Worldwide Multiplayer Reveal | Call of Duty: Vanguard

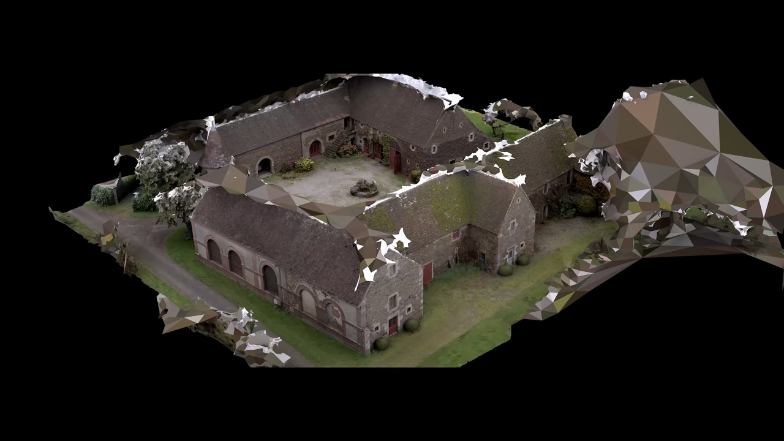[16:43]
We typically start with a block mesh of a map and try to
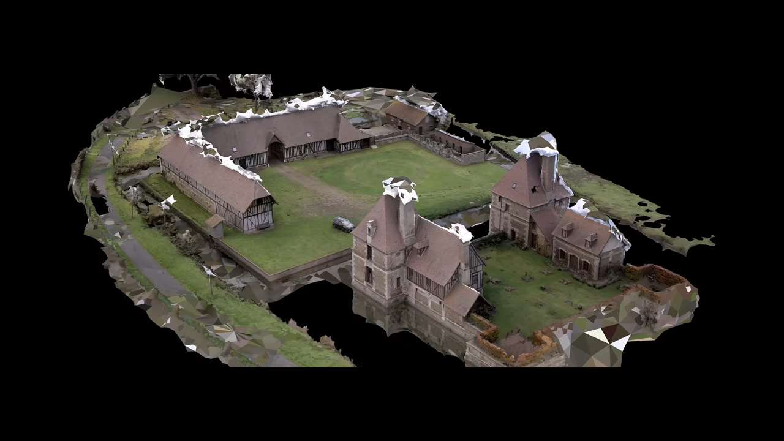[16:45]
figure out how we can get photogrammetry assets to match that block mesh.
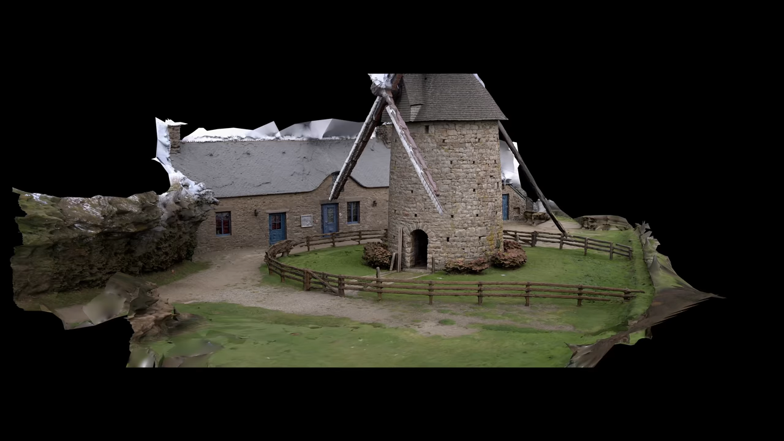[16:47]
We tried it the other way around on this one.